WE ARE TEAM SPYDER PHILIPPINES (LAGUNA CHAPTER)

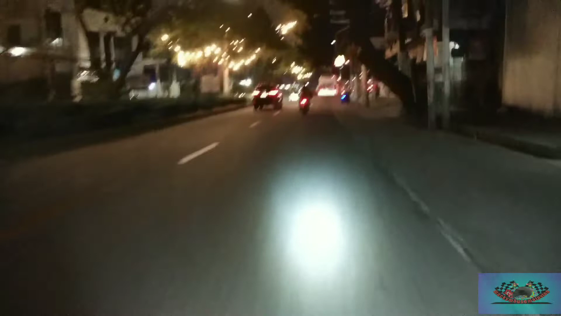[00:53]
So i-testing natin tong night vlog gamit yung ating handy dandy cellphone. Cellphone vlogging lang tayo ngayon. Cellphone gaming, alright.
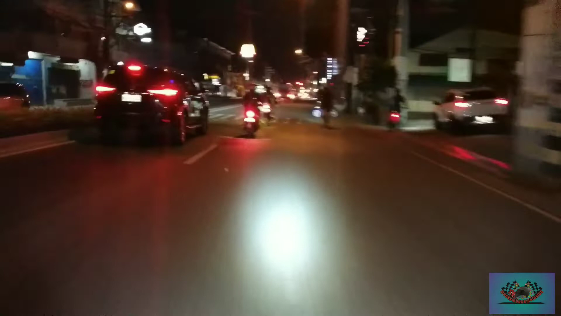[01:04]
So naisipan kong mag-vlog kasi attend ako sa ano, sa EB ng Team Spider Philippines Laguna Chapter.
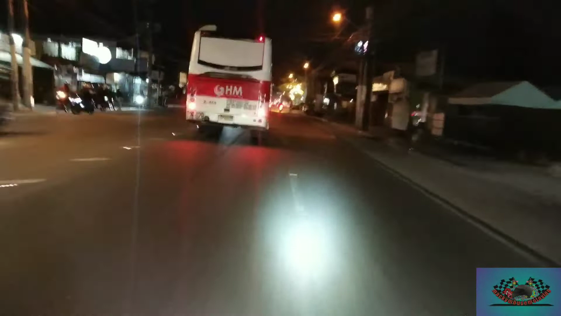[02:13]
Baka naman, kahit konti lang. So, tingnan natin kung maganda yung ano, quality ng camera ko pag gabi. Since cellphone vlogging lang tayo. Nakakonekta lang to sa ano eh. Sa helmet ko, pero cellphone mount yung gamit ko, syempre.
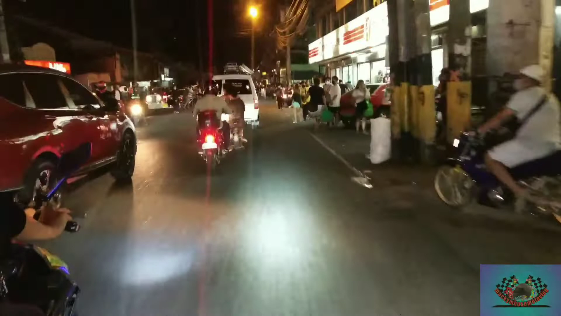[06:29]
So, dito lang yun sa unahan, eh. Yung Shell. Shell daw, sabi, eh.
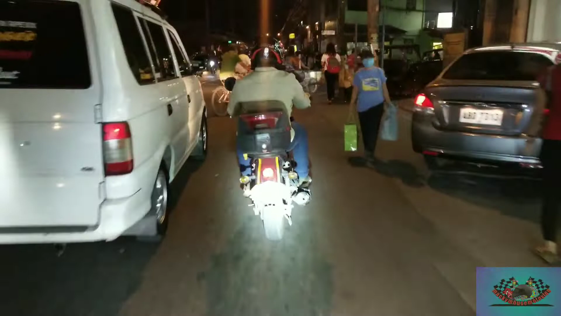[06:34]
Bago magpabilyon. Bitch!
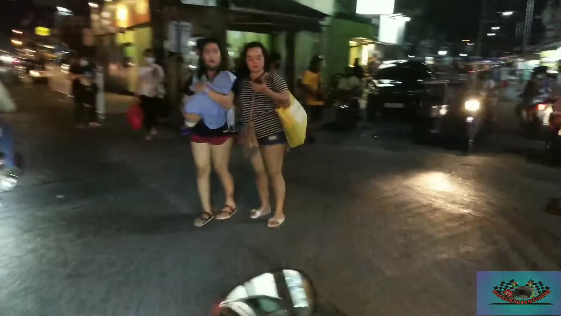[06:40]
Ay, nasan ka na?
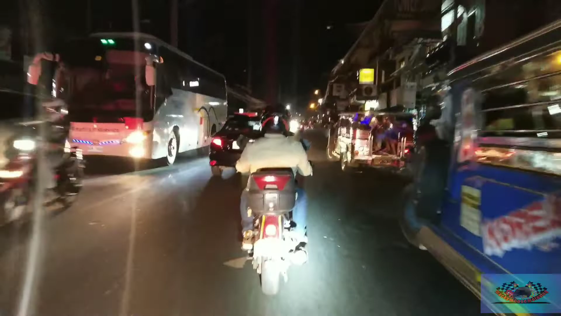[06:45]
Bago mag-McDo. McDo kasi dito eh. Ayun, tatanong ko na yung McDo. McDo.
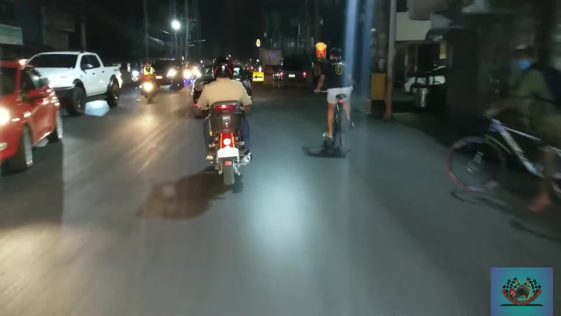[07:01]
Malapit na tayo, malapit na. Ayun, Shell. Tingnan natin kung nandito na sila, guys.